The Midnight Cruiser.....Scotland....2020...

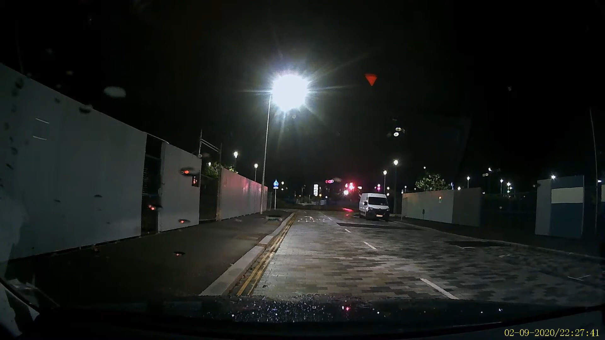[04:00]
Okay, what I'm doing is a voice audio. I'm just going to sit back and relax, like what I hope yous are doing. Just get yourself a cup of tea or whatever, put your feet up and just watch the cruise. So I forgot to mention, in setting off from the Sir Leicester Gardens, which is in the centre of the Dundee at the waterfront.
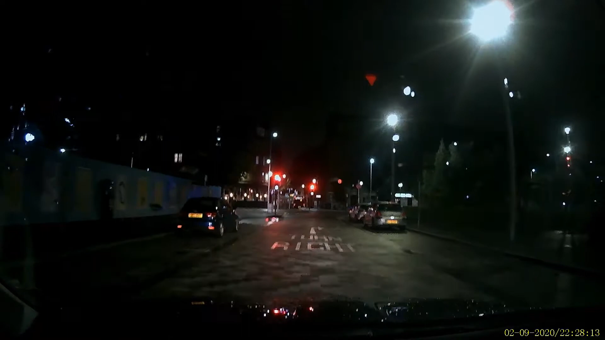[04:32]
So we're just heading along, and then we'll be coming to the Tay Bridge shortly. Yeah, it's quite a nice wee cruise across the bridge, and I just thought I'd do that.
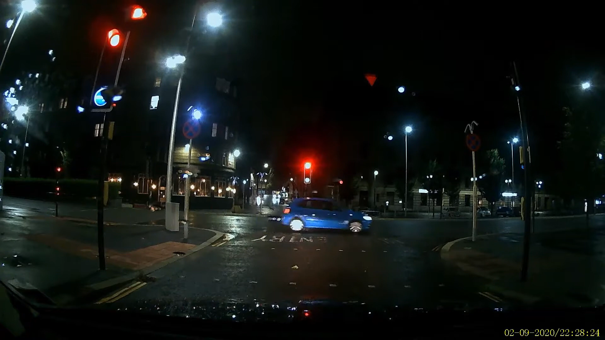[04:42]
I liked seeing all the lights. It was raining earlier actually, but the roads now were quite sort of reflective, so it emphasises the lights a lot more.
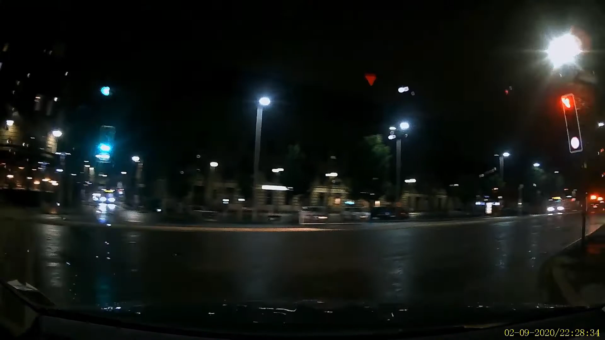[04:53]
Yeah, the buses will be finishing shortly actually. That was a late shift that night, and I just basically parked up the bus and then jumped into my car and went for just an unwind cruise across the bridge to that lay-by. So that's good when the traffic lights work.
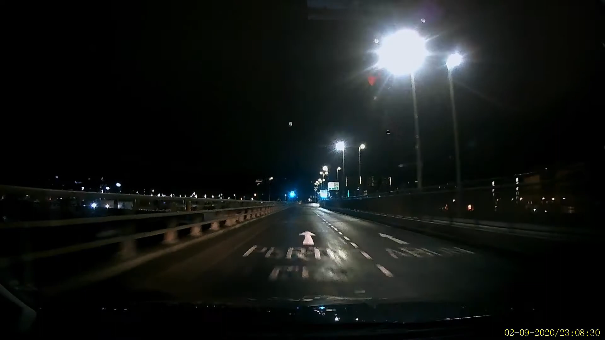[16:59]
No traffic on the roads, well, very little. Well, there's a lot of things that, I was on the shift, so I was working, I stopped at a bus stop in the town. I'm not going to say any specific details, but